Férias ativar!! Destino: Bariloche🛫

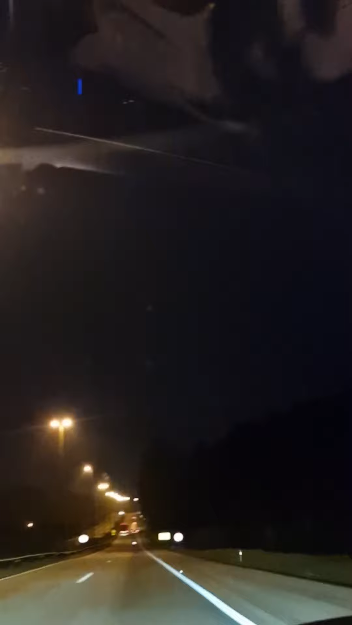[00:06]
A escuridão da madrugada, neste momento, 5h55. Aí, ó, a gente tá onde agora?
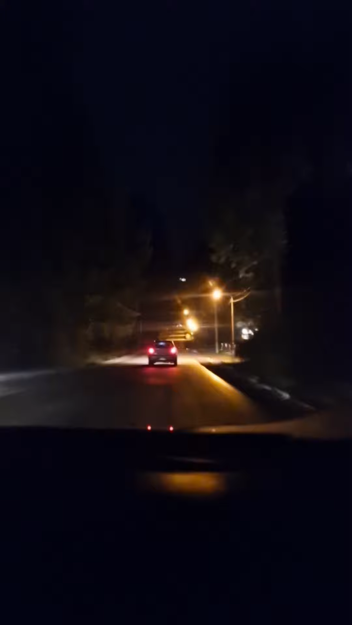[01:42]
Ricardo, não, não. Estamos seguindo uma pessoa estranha no meio do mato. Pra onde será que ele tá nos levando? E pasmem, olha como fomos recebidos.